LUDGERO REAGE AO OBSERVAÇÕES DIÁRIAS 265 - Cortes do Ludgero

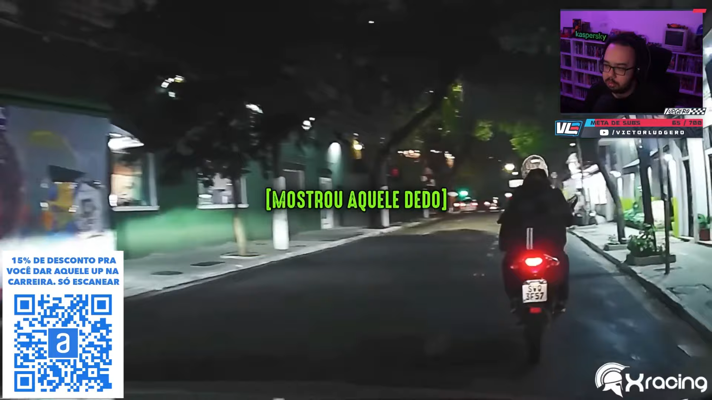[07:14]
Pra que isso, gente? Tá com algum problema, amigo? É, burro, céu... Você que é. Você que é.
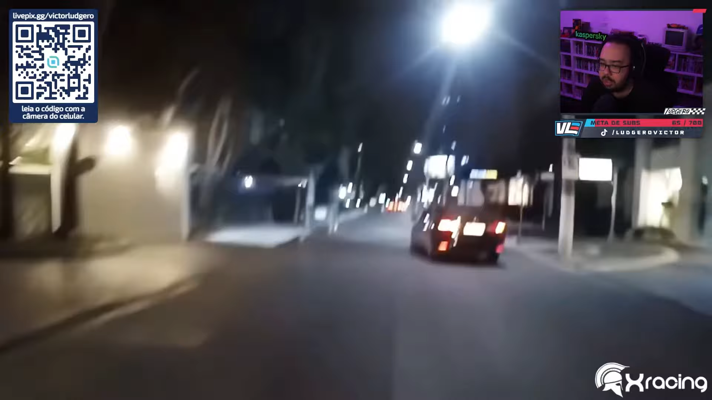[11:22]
Calma. Vai voltar. Cara, é louco, né? Vai pra lá, não dá seta. Vai pra cá, não dá seta.
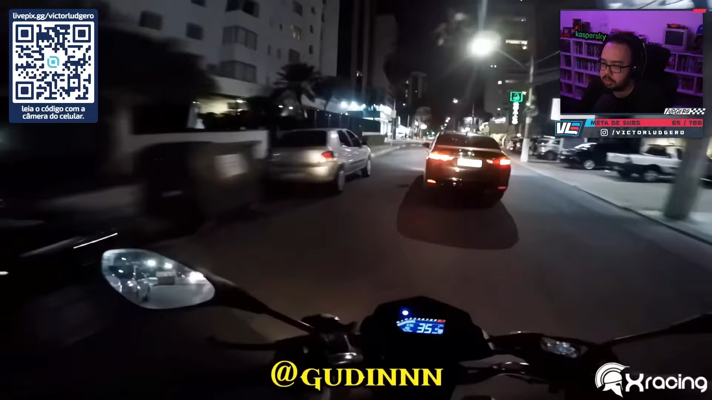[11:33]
Que barulho. Não, não vai dar seta de novo. Olha, ó. Isso é um demente, mano.